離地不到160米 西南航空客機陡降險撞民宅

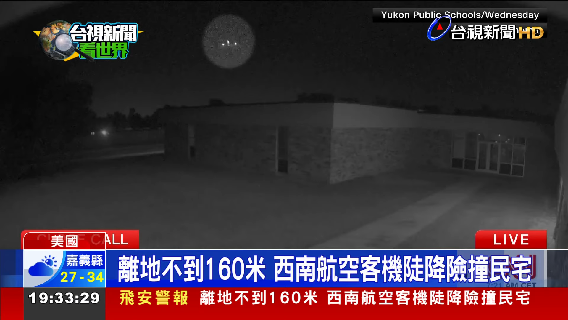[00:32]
A Southwest Airlines flight flew so low it triggered an altitude warning on Wednesday. It was just 160 meters above a town in Oklahoma, 14 kilometers from Will Rogers World Airport in Oklahoma City.